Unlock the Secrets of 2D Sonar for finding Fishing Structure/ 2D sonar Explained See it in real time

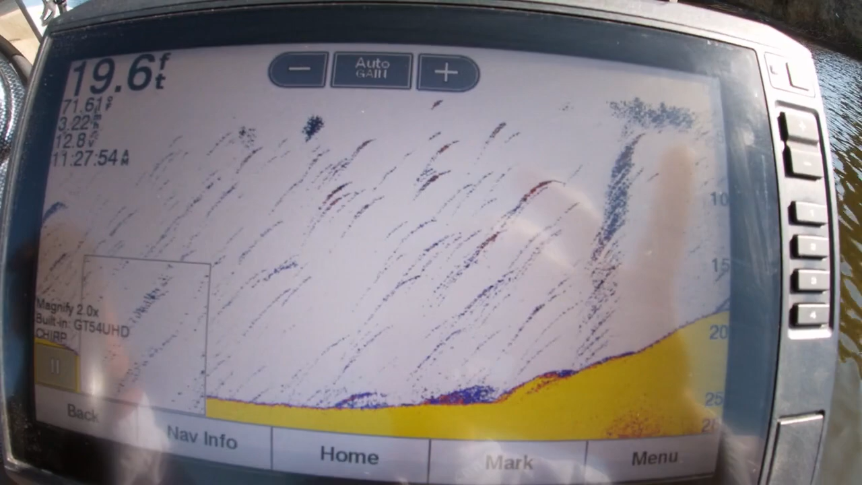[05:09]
On screen: depth 19.6 ft, water 71.6°F
all right so we'll see if there's any fish under there you see the bottom depth rises a little bit there's
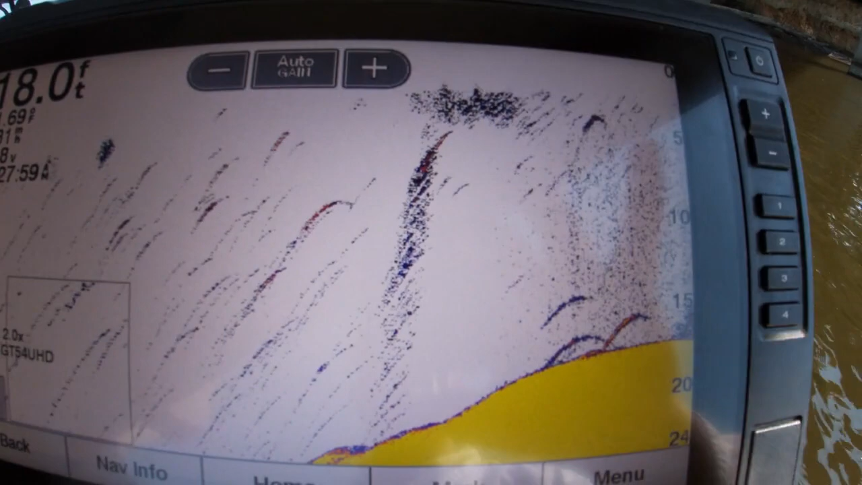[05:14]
On screen: depth 18.0 ft
a few fish there and
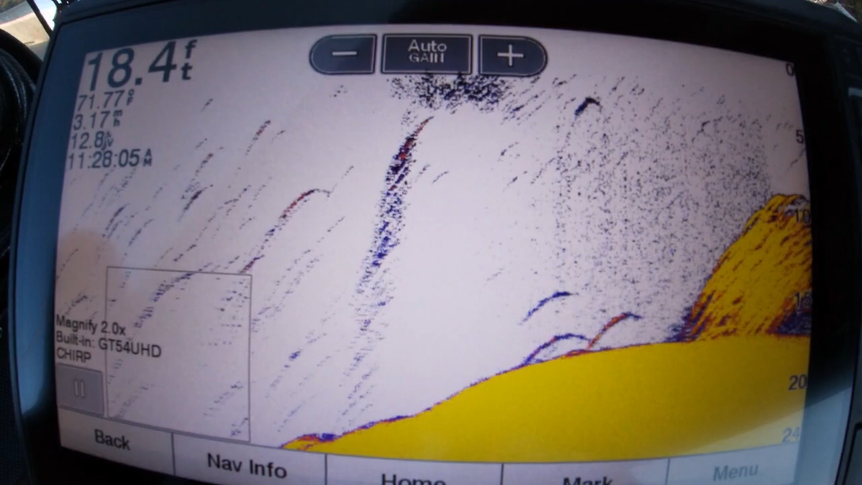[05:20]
On screen: depth 18.4 ft
not sure whether that is shad or crappy
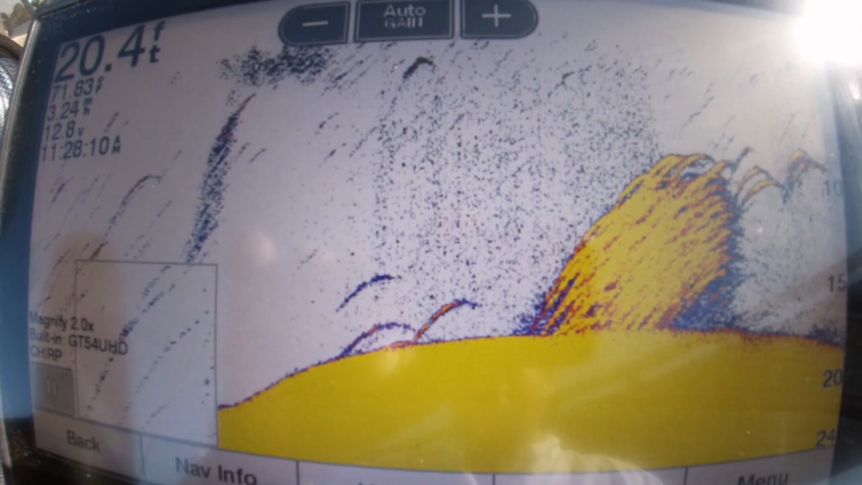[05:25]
On screen: depth 20.4 ft
but there's a big claw there's some crappy right there
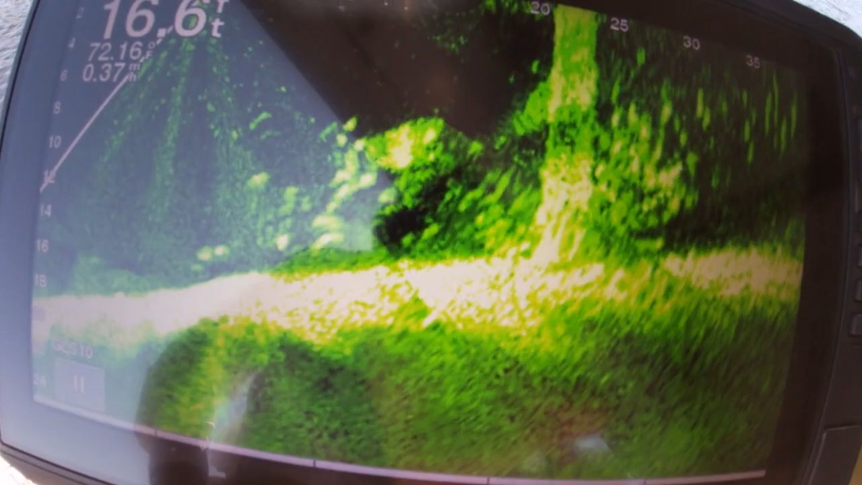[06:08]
there is crappy and shad in there we come right by that pillow
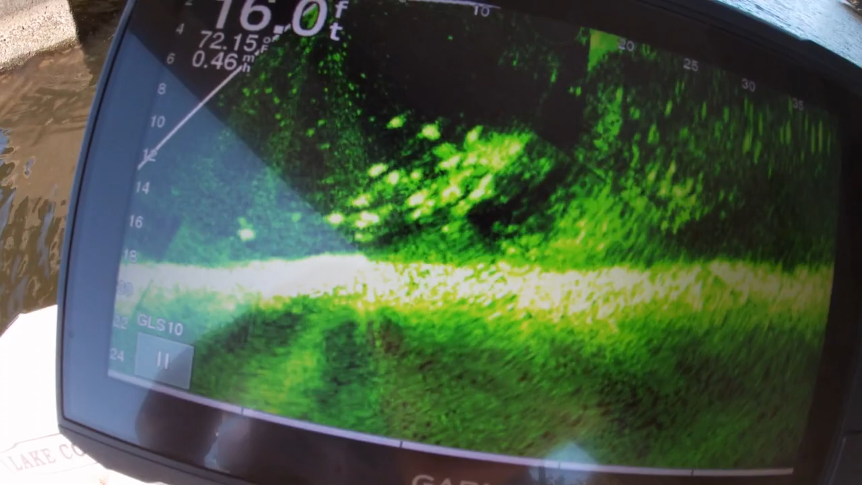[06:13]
On screen: depth 16.0 ft
and that's what we just saw that was a signature that it marked so all of those are crappy
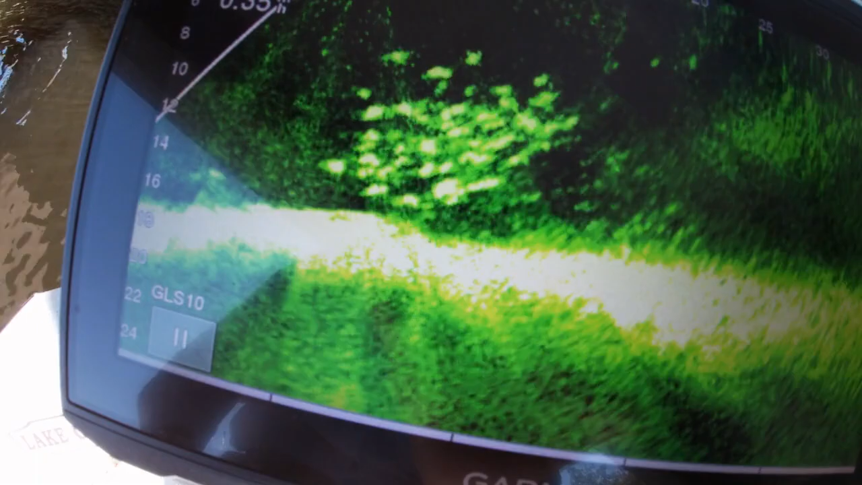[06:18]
right there boom that's what that's what we just saw right there
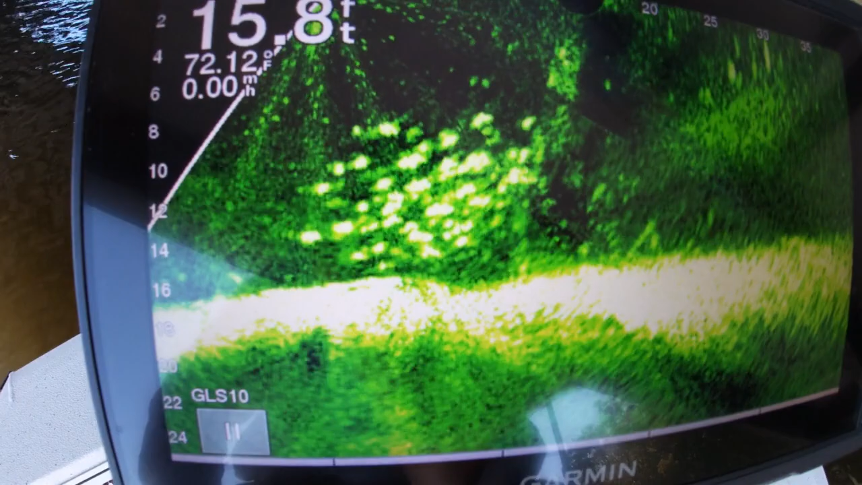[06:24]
On screen: depth 15.8 ft
boom let's go catch a fish
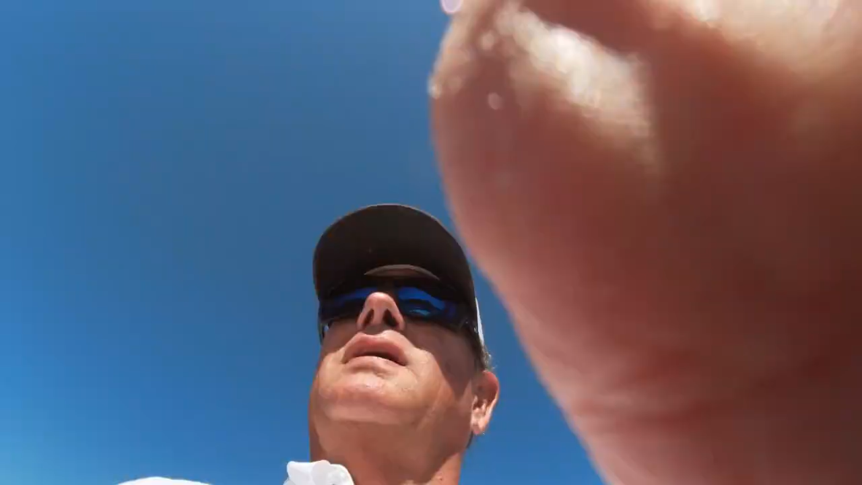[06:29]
okay guys so what i'm getting ready to show you now is a old cedar tree it's a couple of years old that i sunk personally myself and we're gonna go right over top of it 2d sonar and take a look
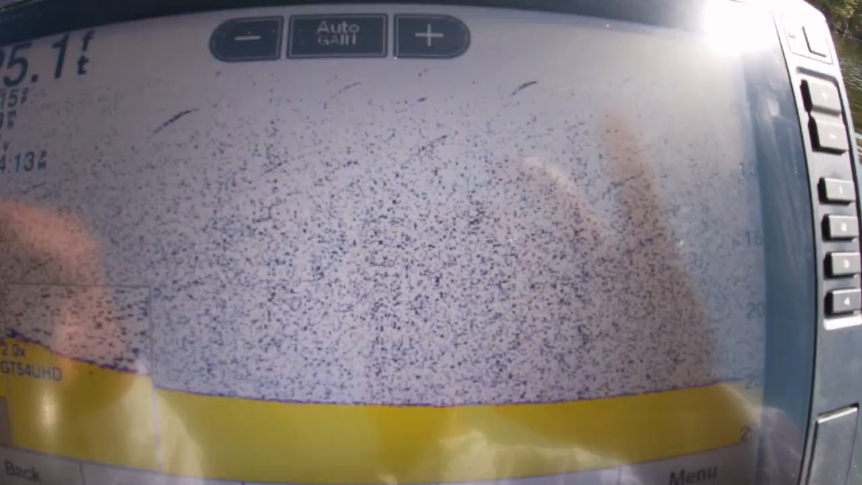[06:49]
just so you can see what it looks like all
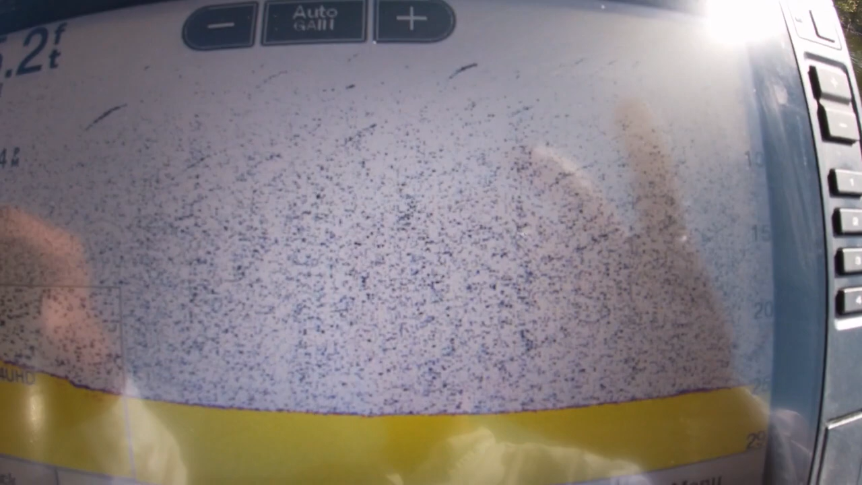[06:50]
right there it comes right there that is a cedar tree
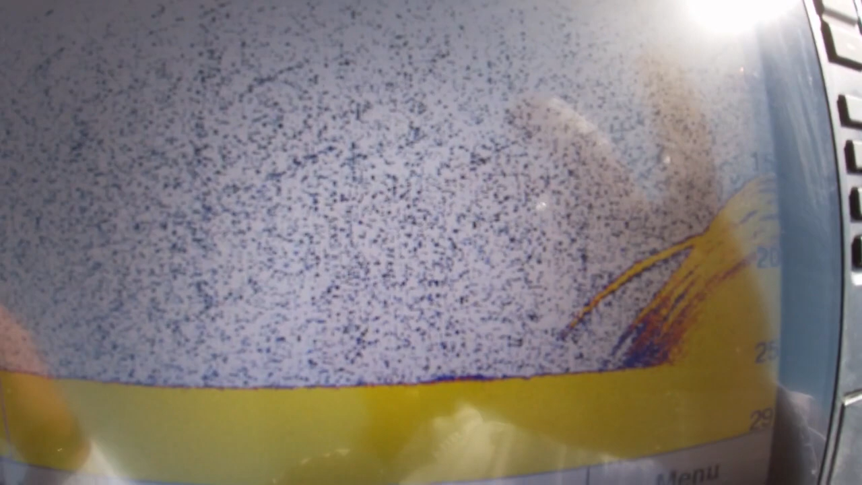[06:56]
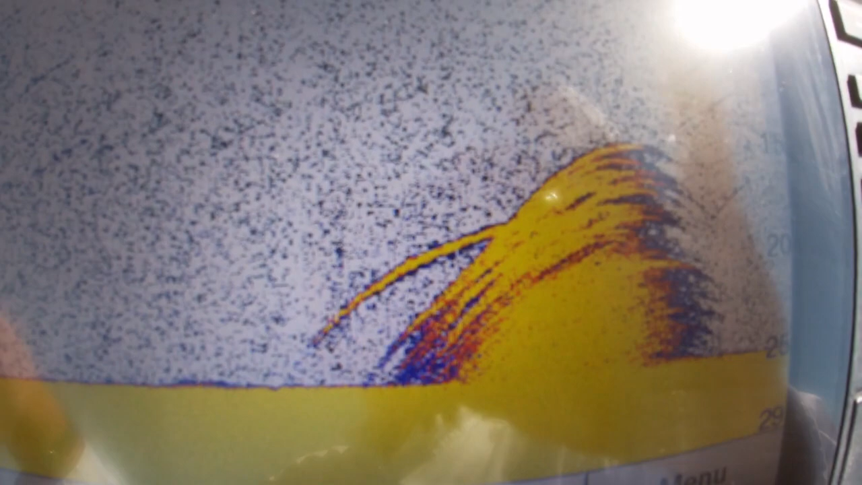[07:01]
and it is full of crappy that is what that looks like that is a cedar see i think it looks
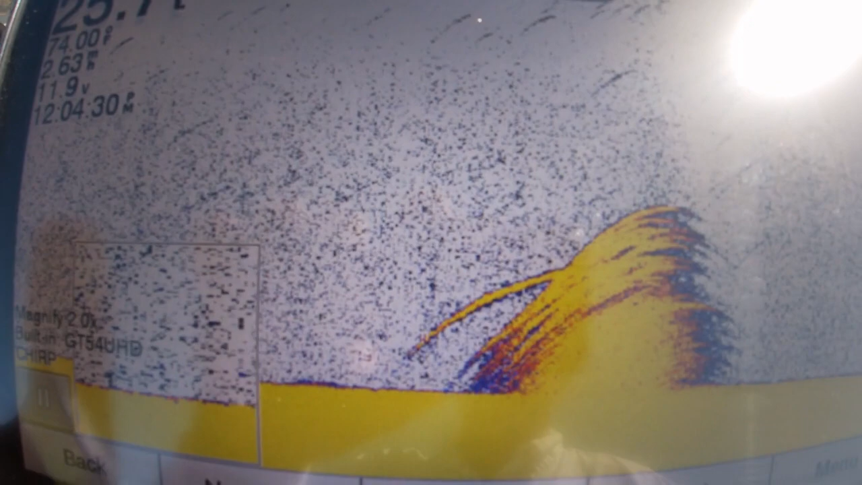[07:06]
nice and it has fish in it i just looked at them with
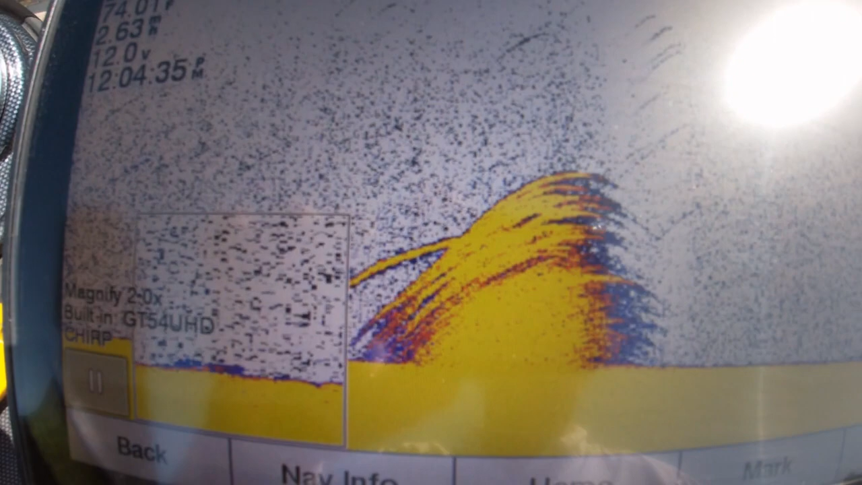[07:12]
the live scope so boom that's what that looks like boom i hope that helps you that's what a cedar tree and i know it's a cedar tree because i sunk it let's go to the next one